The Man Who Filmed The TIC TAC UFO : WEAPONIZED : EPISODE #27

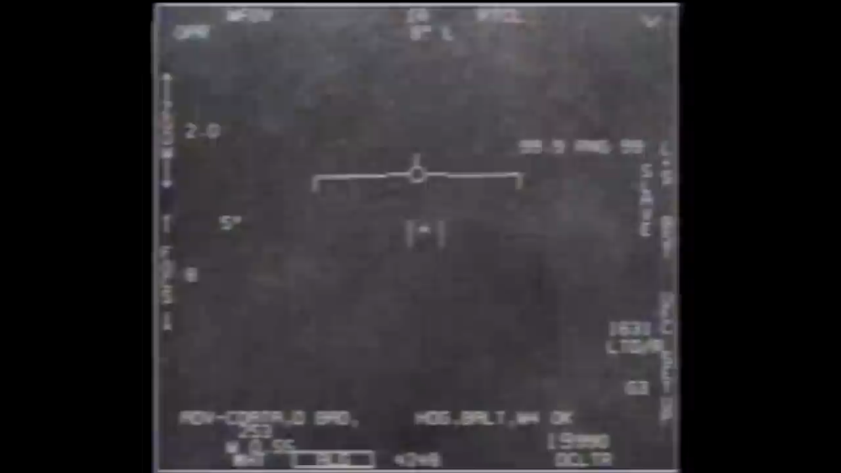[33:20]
to be able to break that lock and zoom off the left side of the screen, that's, that's not a system malfunction. That's, that's what's, that's what happened.